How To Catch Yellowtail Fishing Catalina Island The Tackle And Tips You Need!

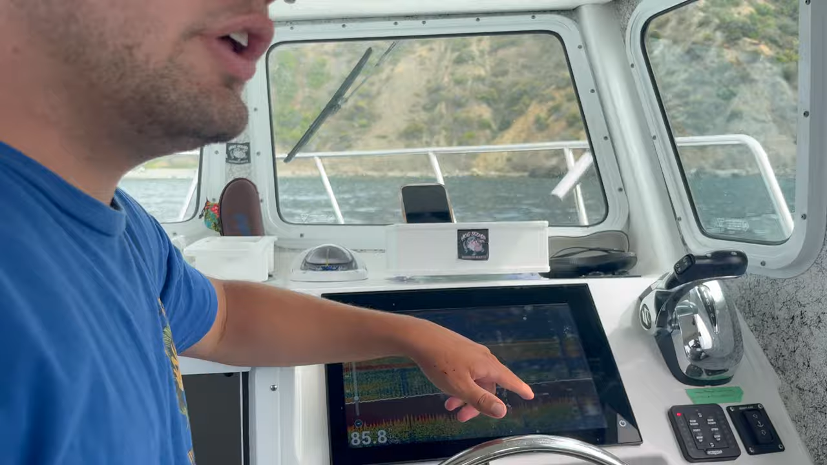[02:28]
see you all right guys so basically right now we're in the 90 foot zone so you're gonna find your yellowtail anywhere from 90 to 60 feet that's the zone you want to be looking or even 120.
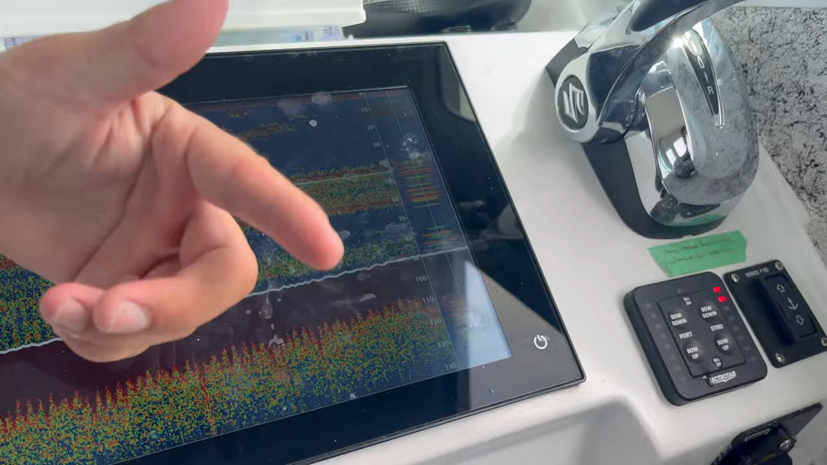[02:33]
you want to be on structure though as you see right now sandy bottom the sandy
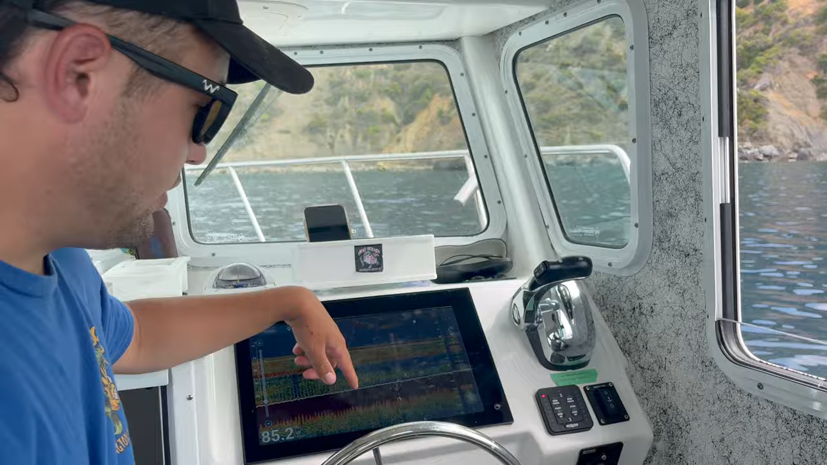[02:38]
like it's hard bottom but there's no structure there little speckled bait marks
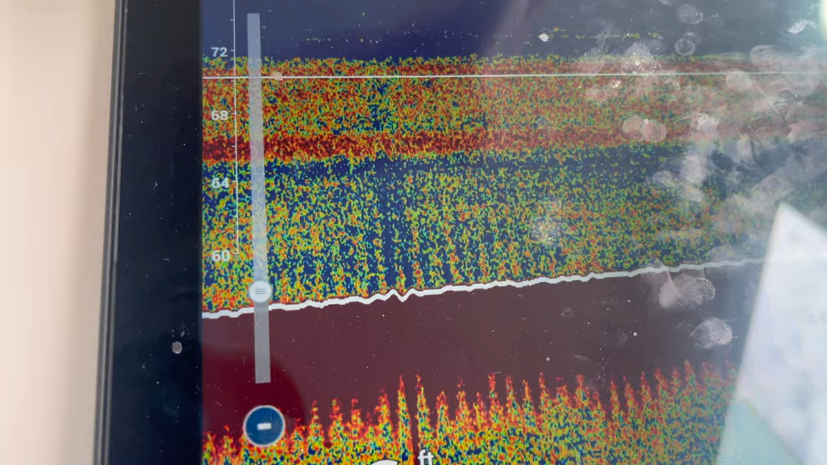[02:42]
and stuff you know just junk there's all junk on the finder but you want to get over structure and you want